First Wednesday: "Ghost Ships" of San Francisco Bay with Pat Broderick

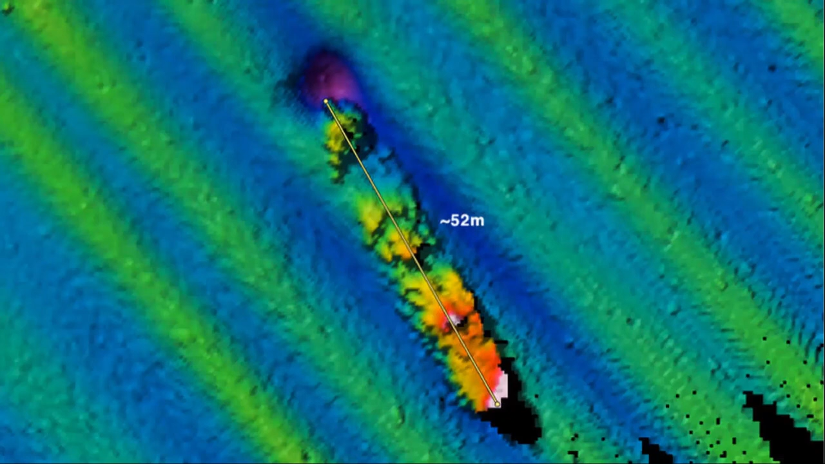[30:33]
Well, what happened to Conestoga? In 2009, NOAA conducted a survey of wrecks in the Gulf of the Farallons. And they found an unknown wreck approximately 200 feet long, just a few miles south of the southeast Farallon. And this is the sonar picture of that image.